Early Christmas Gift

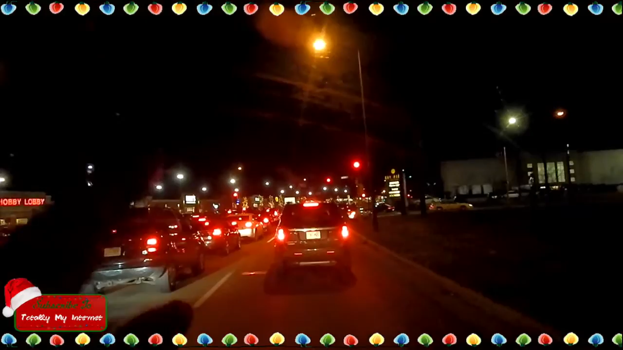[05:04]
some Christmas lights over there, uh, we're just on our way to get some Chinese food,